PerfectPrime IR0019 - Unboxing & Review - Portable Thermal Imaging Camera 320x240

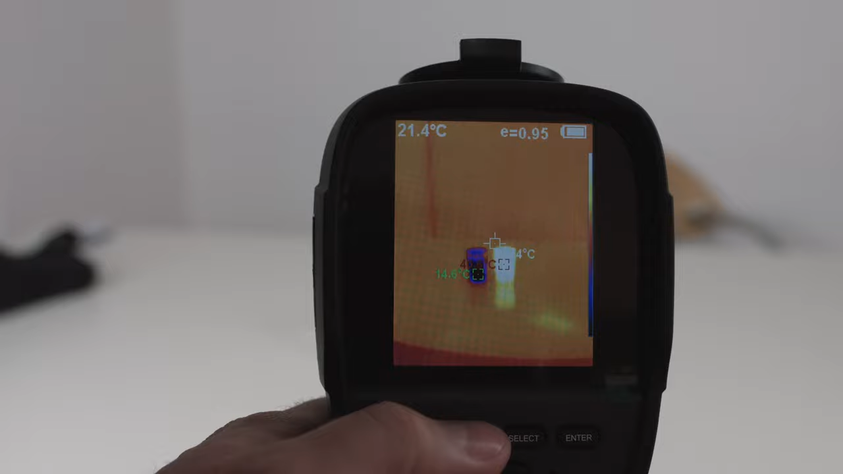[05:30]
On screen: spot 21.4°C
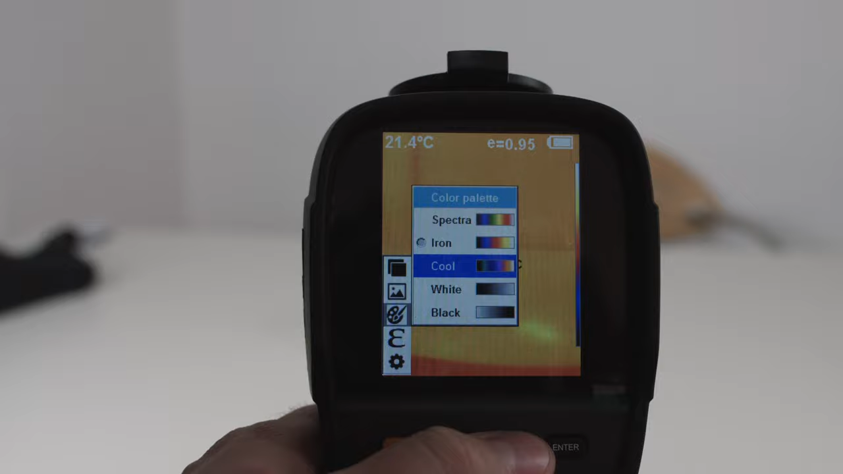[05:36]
On screen: spot 21.4°C
Cool is another option for the colors.
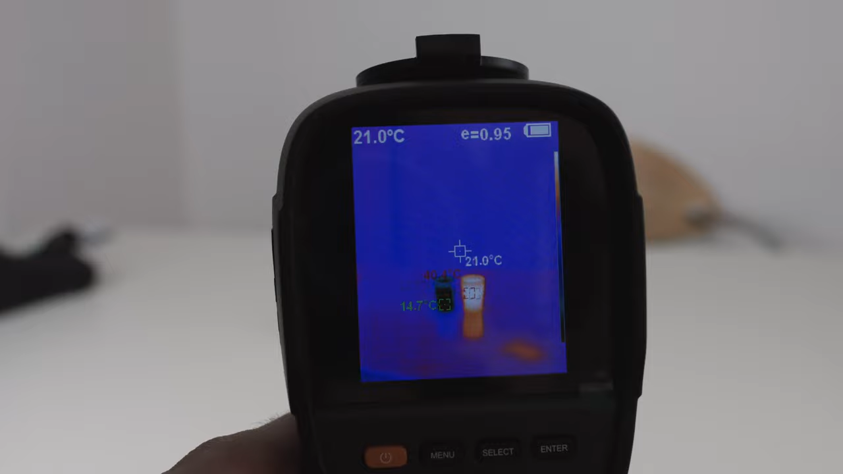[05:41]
On screen: spot 21.0°C, min 14.7°C
So let's take a photo and store this photo and now when you go into the
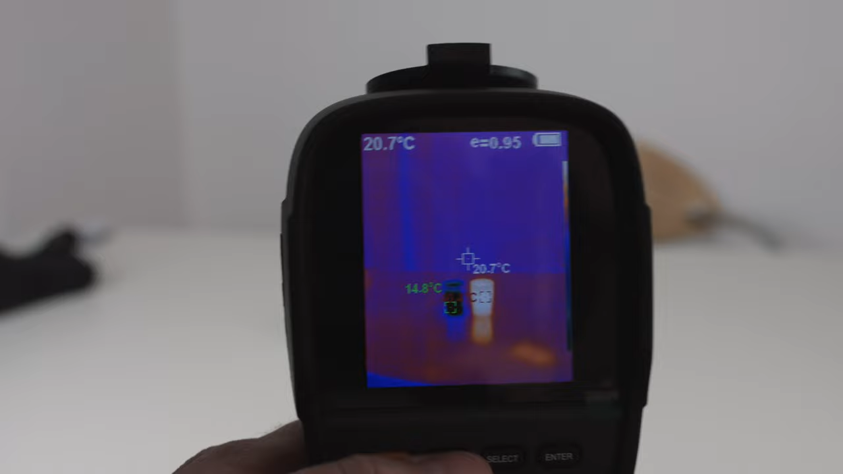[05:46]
On screen: spot 20.7°C, min 14.8°C
menu you can see that these are the photos you've taken.
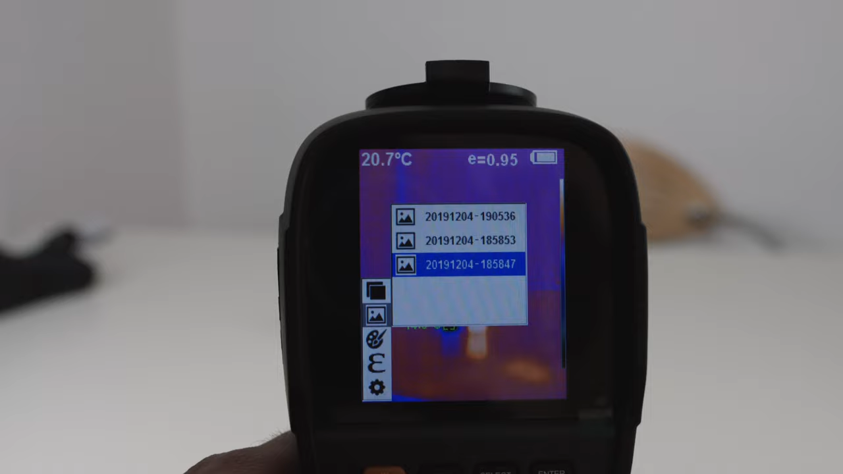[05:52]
You can pull it up and then even look at it on the camera.
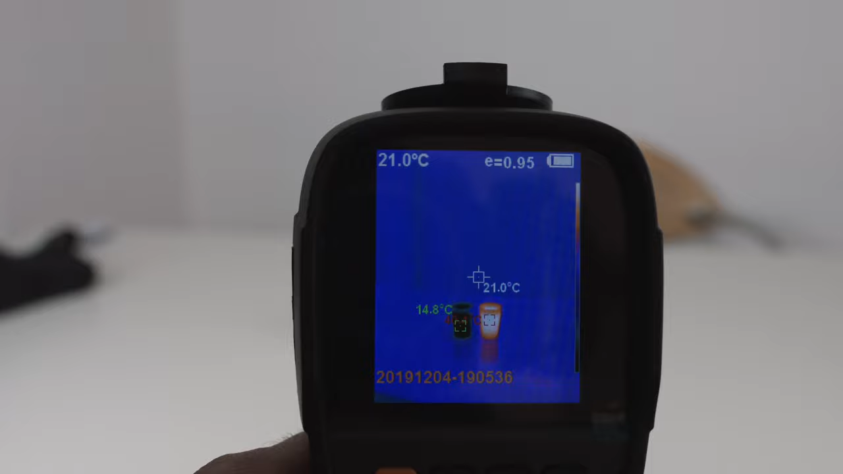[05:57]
On screen: spot 21.0°C
In order to transfer the images from the camera to your computer you have to plug in the USB cable and it will show up as an external drive on your computer.
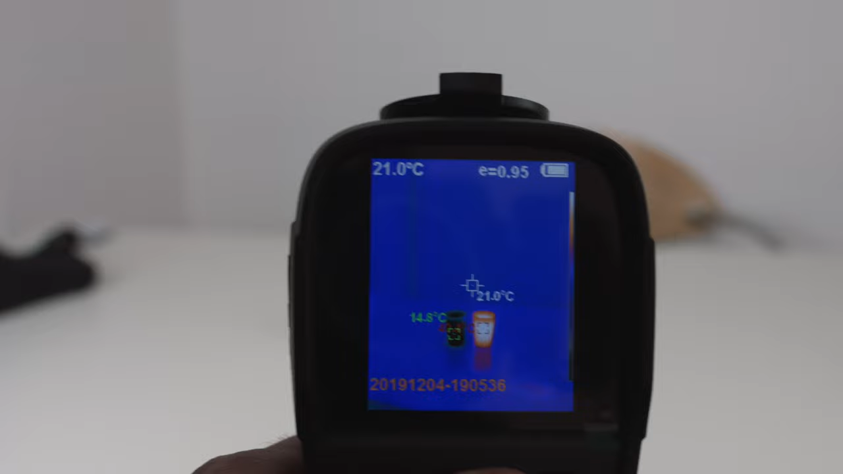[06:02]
On screen: spot 21.0°C
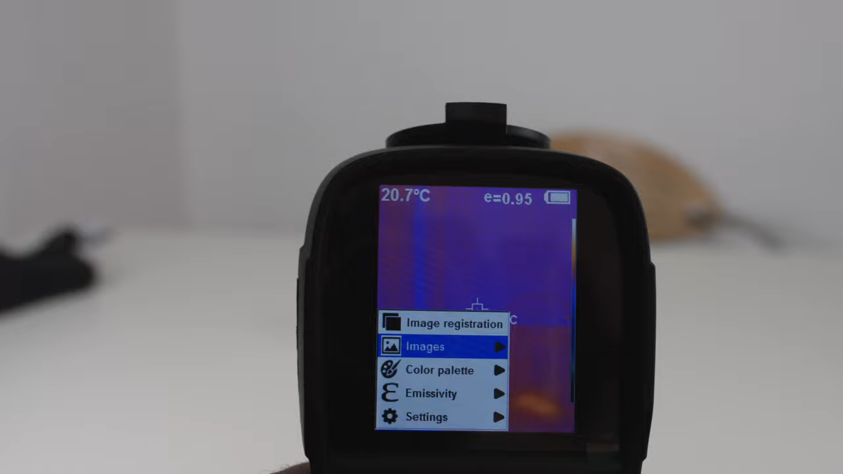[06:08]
On screen: spot 20.7°C
We also have the color palette option white which means white is hot black is
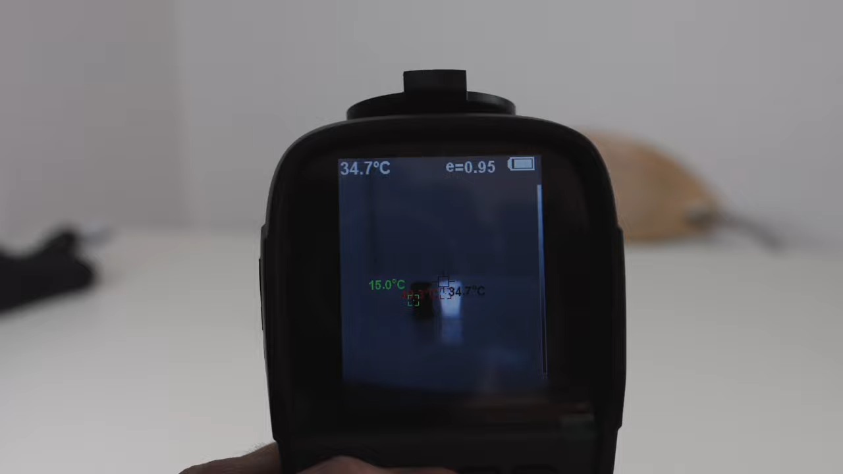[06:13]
On screen: spot 34.7°C, min 15.0°C
cold and you can change to black which means black is hot and white is cold.
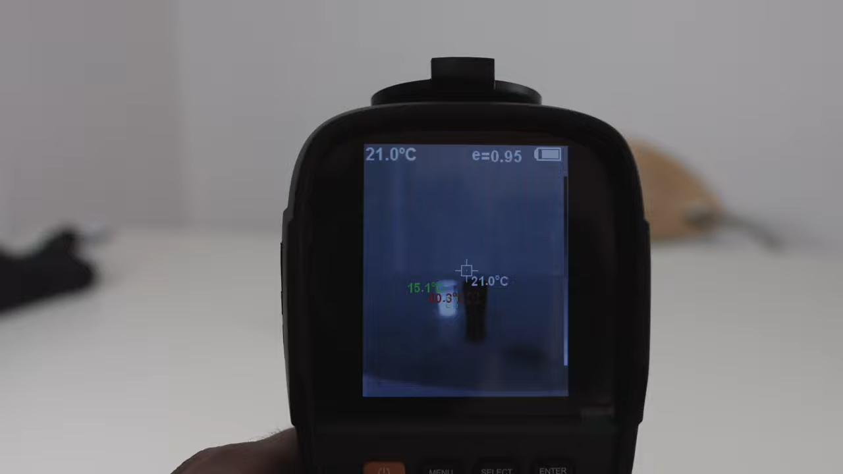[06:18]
On screen: spot 21.0°C
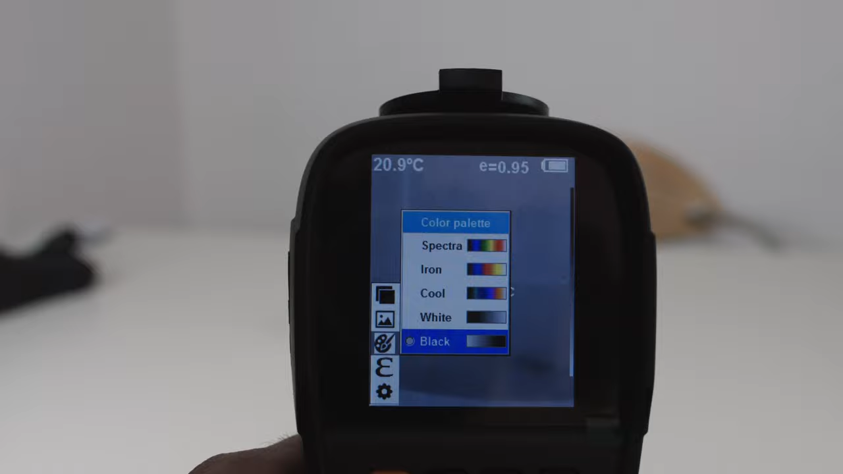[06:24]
On screen: spot 20.9°C
My personal preference remains with iron
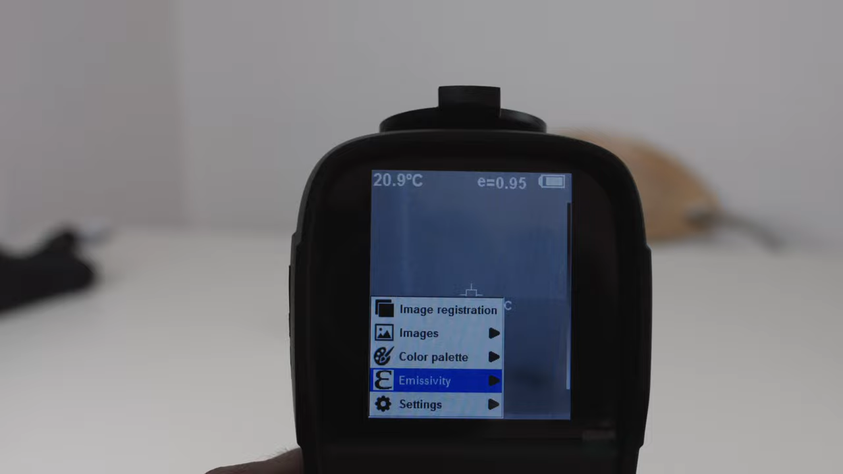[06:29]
and let's change to semi-glas emissivity because we're measuring glass as an object.